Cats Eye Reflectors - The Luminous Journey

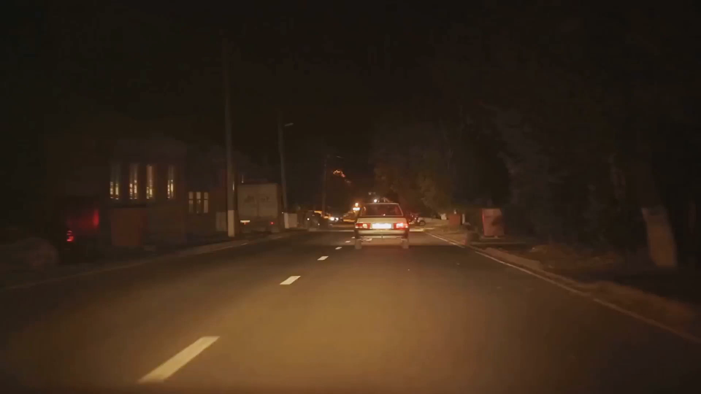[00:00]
Imagine driving down a winding road on a pitch black night. The only light is the moon's faint glow.
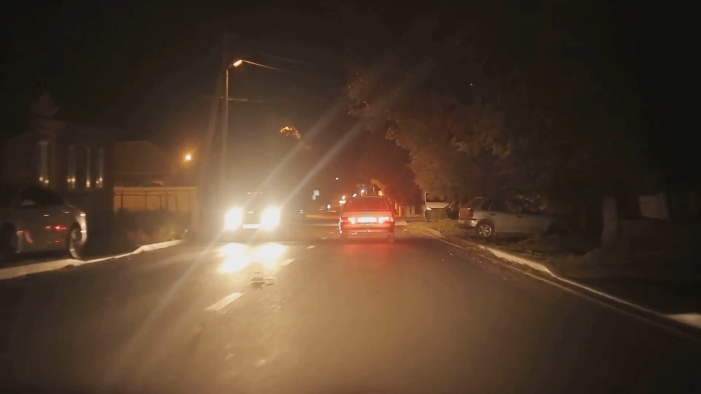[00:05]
The road markings are barely visible and the street lights are non-existent.
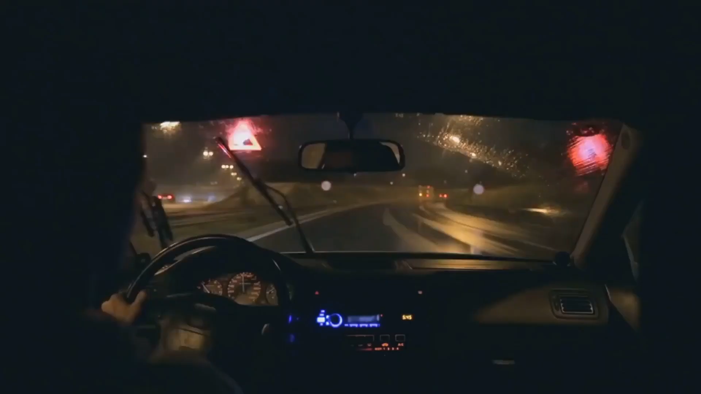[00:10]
It's a common problem for drivers during night time.
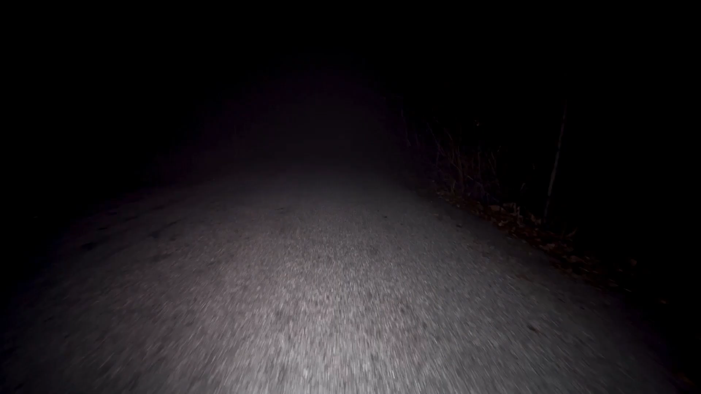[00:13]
The darkness cloaks the path ahead, the sharp bends and sudden turns hidden in the veil of the night. The lack of visibility turns the simplest of drives into a nerve-wracking ordeal.